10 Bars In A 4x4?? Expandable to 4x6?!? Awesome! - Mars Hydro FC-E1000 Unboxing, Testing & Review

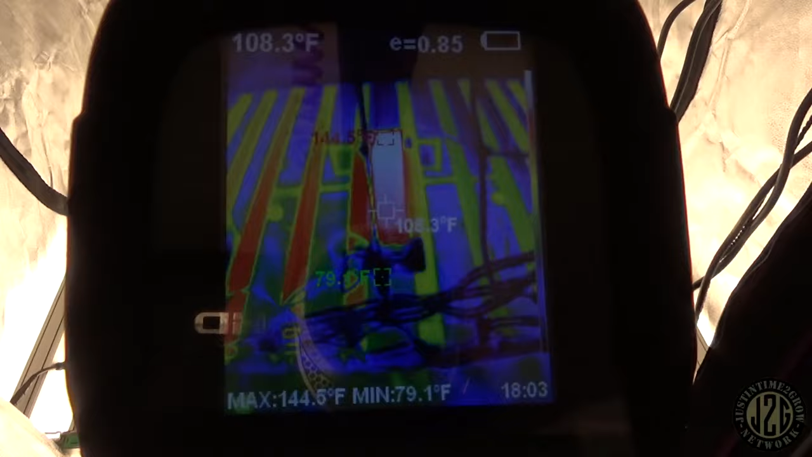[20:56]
On screen: spot 108.3°F, min 79.1°F
we got see if there's any crazy
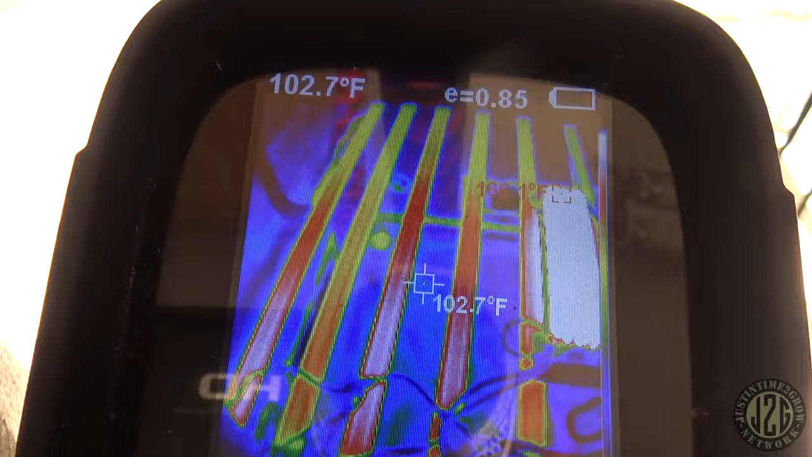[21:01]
On screen: spot 102.7°F
crazy hot spots or anything max
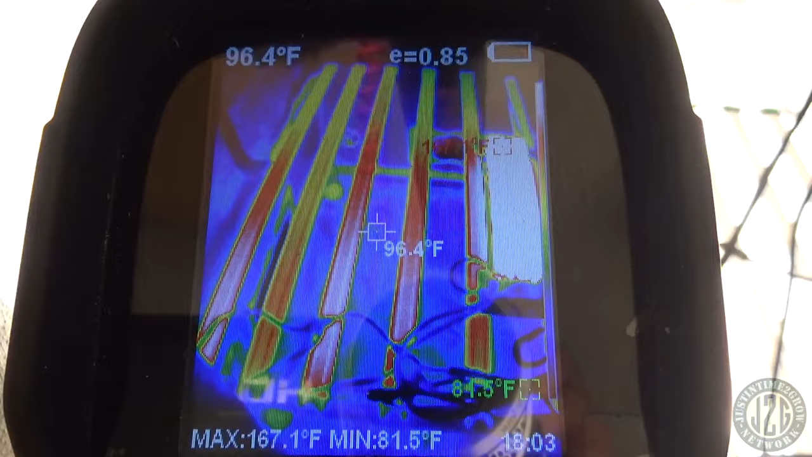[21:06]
On screen: spot 96.4°F, max 167.1°F, min 81.5°F
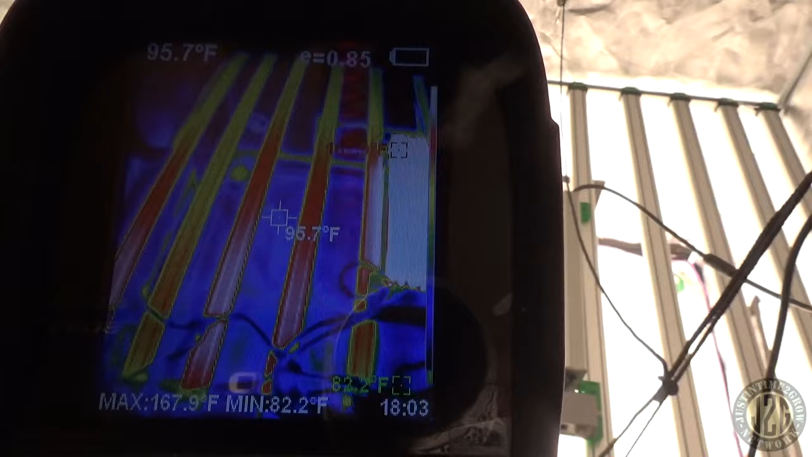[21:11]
On screen: spot 95.7°F, max 167.9°F, min 82.2°F
let's say 167 what the hell is 167
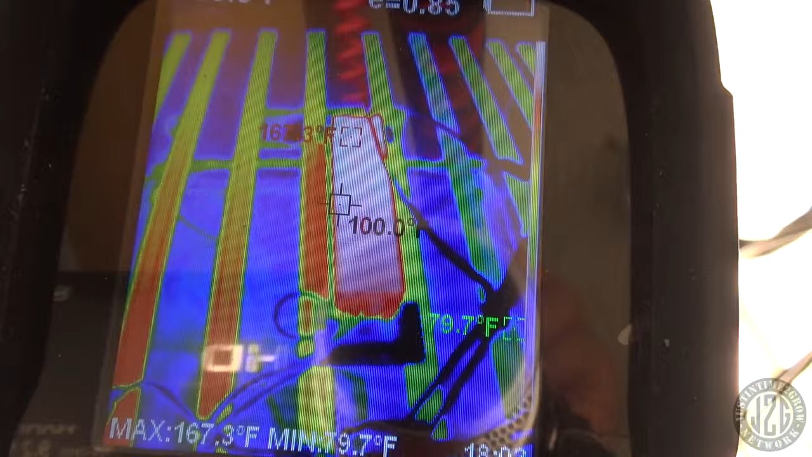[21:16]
On screen: max 167.3°F, min 79.7°F
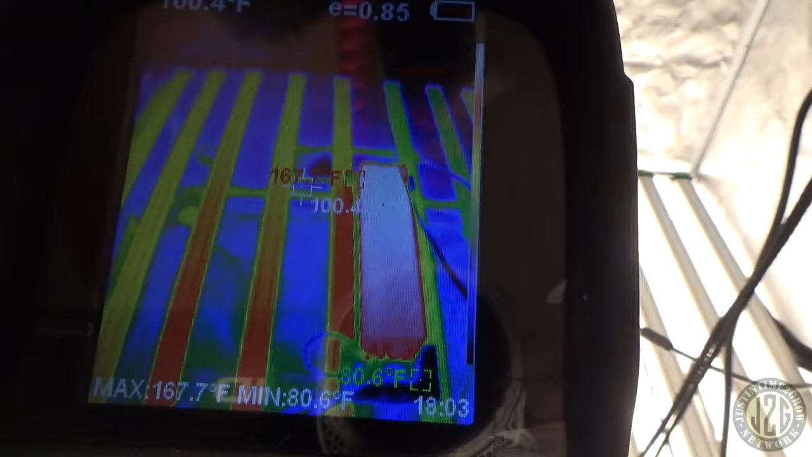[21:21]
On screen: max 167.7°F, min 80.6°F
the end of the driver dang dude that's hot down there
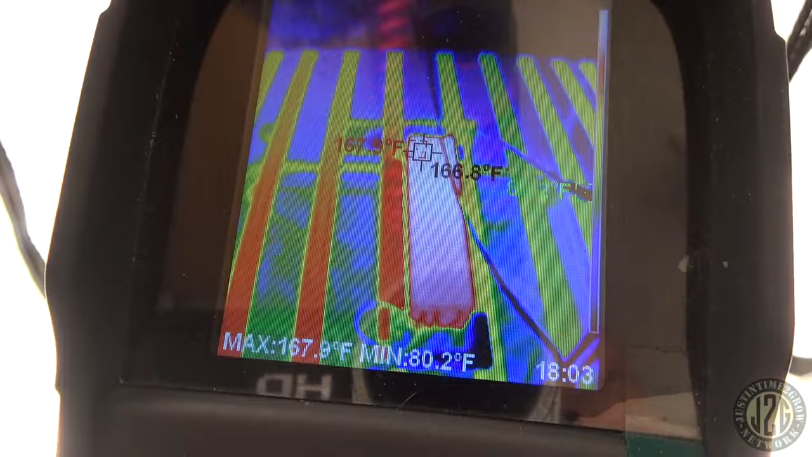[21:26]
On screen: spot 166.8°F, max 167.9°F, min 80.2°F
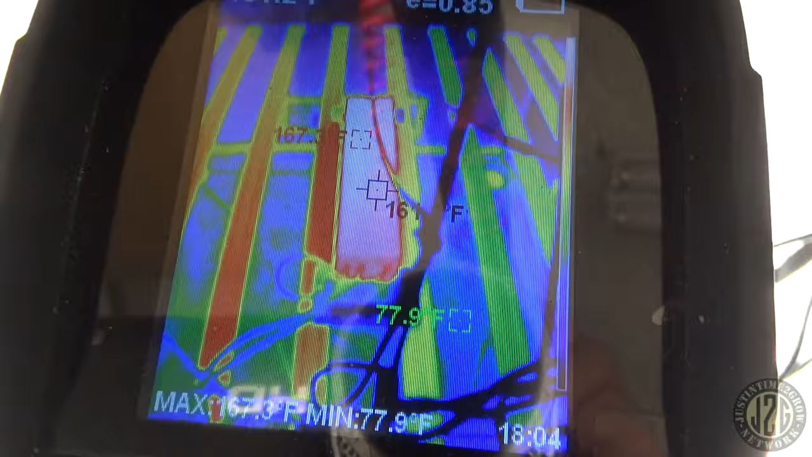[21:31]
On screen: min 77.9°F
so this end of the driver is only 143
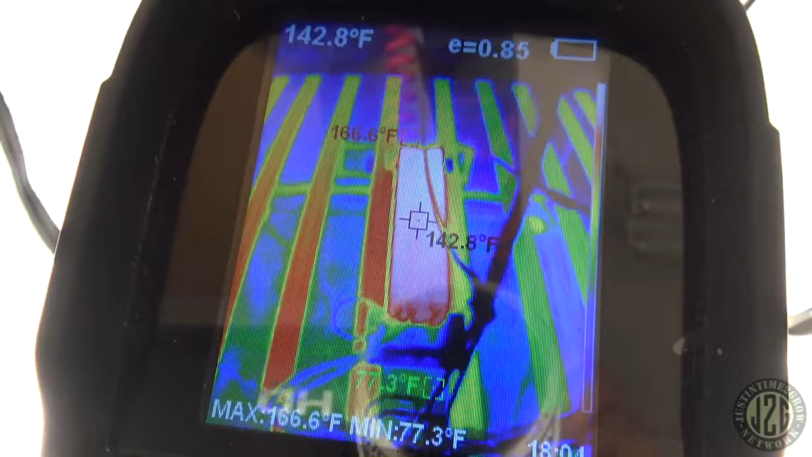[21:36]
On screen: spot 142.8°F, max 166.6°F, min 77.3°F
the other end is 167
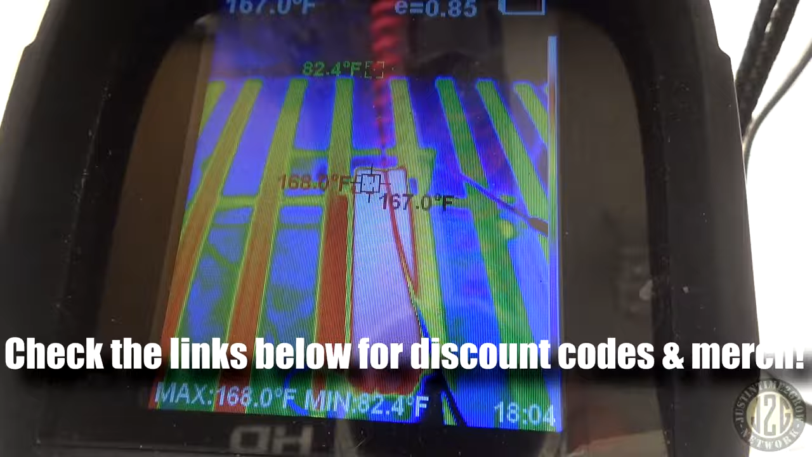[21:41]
On screen: max 168.0°F, min 82.4°F
that's really kind of interesting and weird
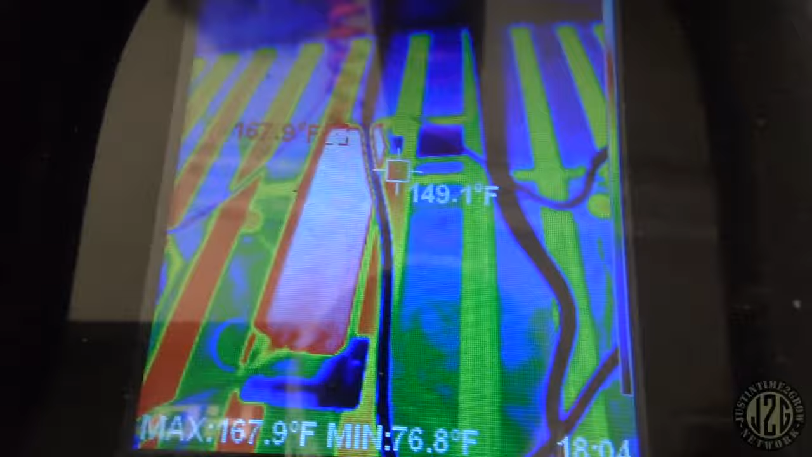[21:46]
On screen: spot 149.1°F, max 167.9°F, min 76.8°F
huh well i know this is kind of like a housing here